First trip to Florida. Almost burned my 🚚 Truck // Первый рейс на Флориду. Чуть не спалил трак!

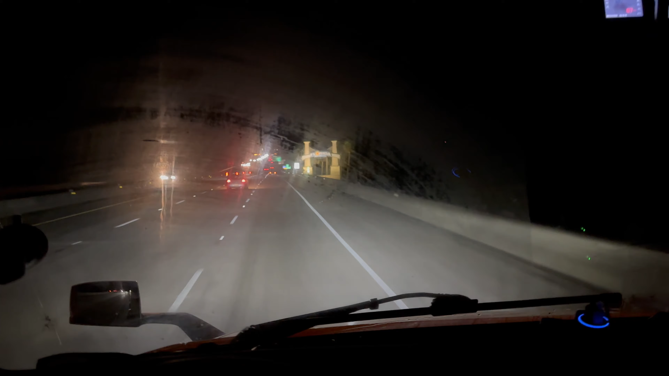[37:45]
Что-то я Подустал Ребята Подустал Я немножко Тормознулся В Северной Каролине Где-то 50 километров От Шарлота Чуть-чуть Чуть-чуть Пройтись Позвоночник Размять Жарко Здесь уже Жарыша Стоит Да В общем Снова Вернулись
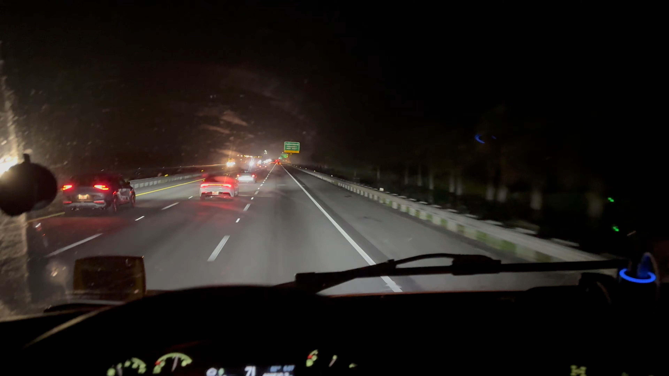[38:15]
мы В Южную Каролинку Вернее Проезжаем через Это местечко Будем заезжать Через часик Если пробки Не будешь Жаскать В Южную В Южную Каролину Смотрите Перевозят На Мексику Походу Такой Монт разный Моторчик Раму Классно Прямо Раму Наверное Поставим Мось